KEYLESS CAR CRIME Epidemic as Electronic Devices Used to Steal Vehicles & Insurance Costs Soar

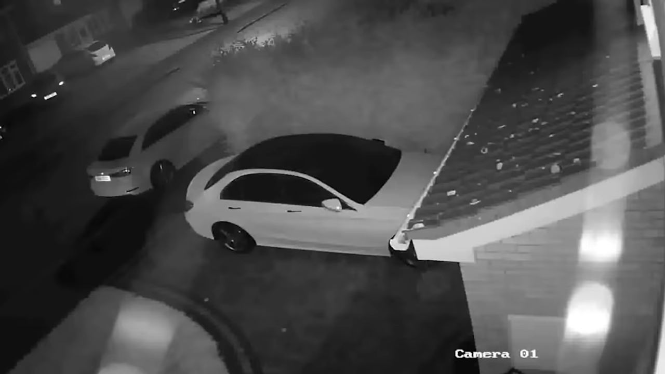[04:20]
This footage, which was taken in the United Kingdom, shows two criminals stealing a Mercedes in less than one minute. As you can see, they pulled up in their own vehicle, and they are now walking towards the house that this car is parked up outside. Now, this car is locked, so they can't get entry to the vehicle. But the guy is now walking towards the house as an electronic device, which is picking up the signal that the fob for the key for the car is emitting. And he's picked that up, and he's now relayed it to the other guy. It's opened the car door. He's got inside the car.
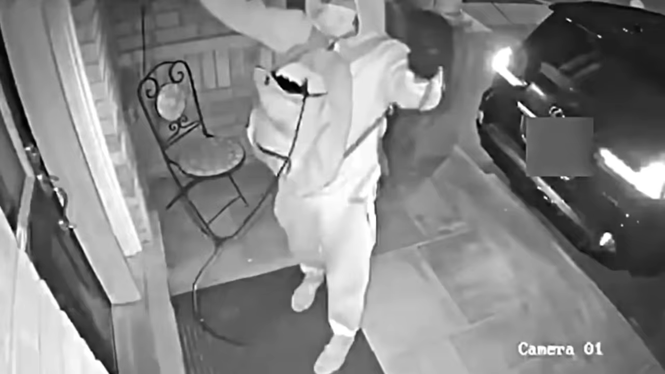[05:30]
And this footage shows a similar incident. You can see that they're holding up a wire to pick up the signal from the key fob, which is presumably somewhere close to the front door.
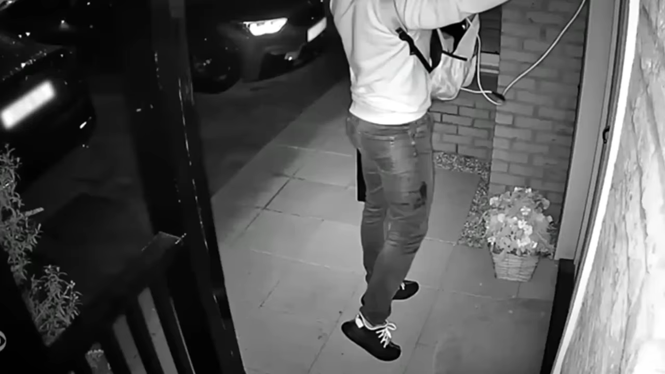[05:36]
They've now picked up that signal. They've sent it to the guy who's standing close to the car.
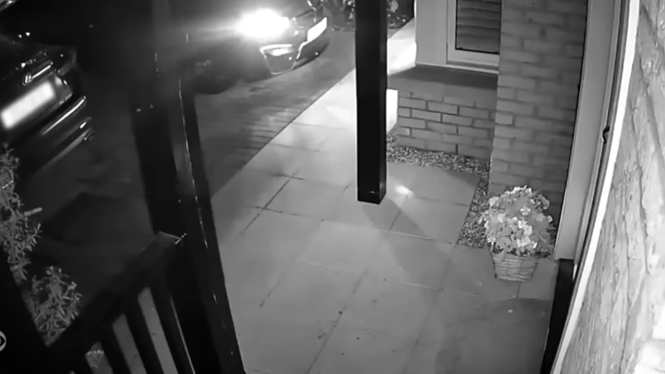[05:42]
The car has now been started, and they are driving that vehicle away.